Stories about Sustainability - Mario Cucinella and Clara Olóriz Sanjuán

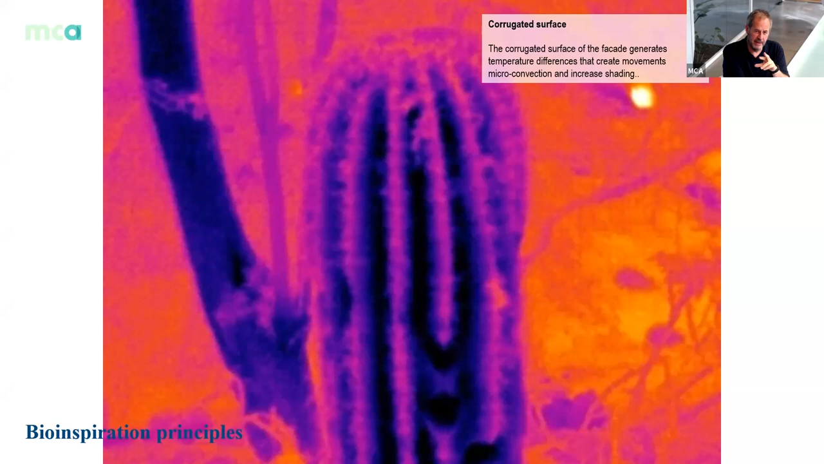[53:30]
So I think that is. What I told you before, you see the pink colors is the hot and the dark is the shadow. You can see the plant is not always under sun. So it's able to, by shape, to adapt to difficult climate.